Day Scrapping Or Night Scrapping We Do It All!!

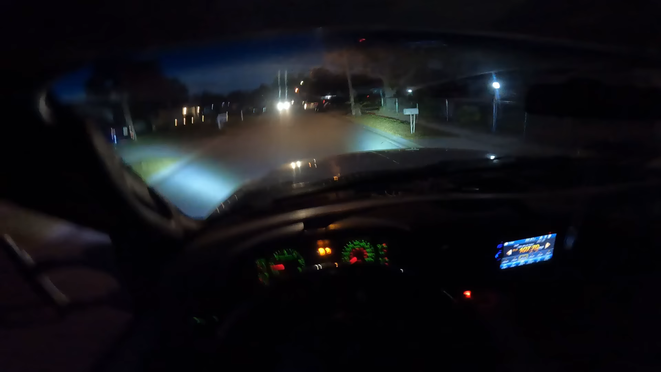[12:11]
All right. As y'all see, let's wait for this truck. Which one are you going to? Really? People sometimes are just ignorant. All right. If you look, these are my regular headlights. Alright, so all y'all that are like, oh, your headlights need to be straight and they're pointing everywhere, those are not my headlights.
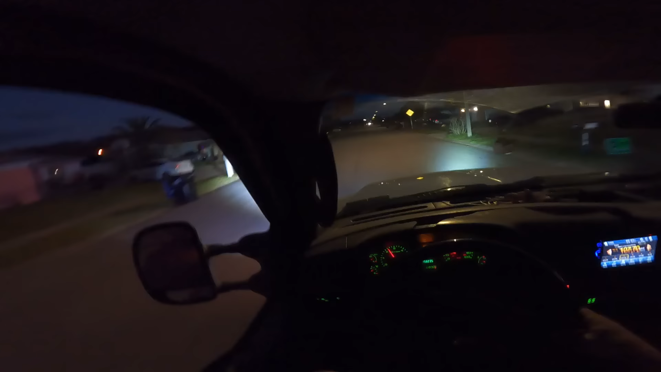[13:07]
I can see this one perfectly right here and the other one's perfectly right there.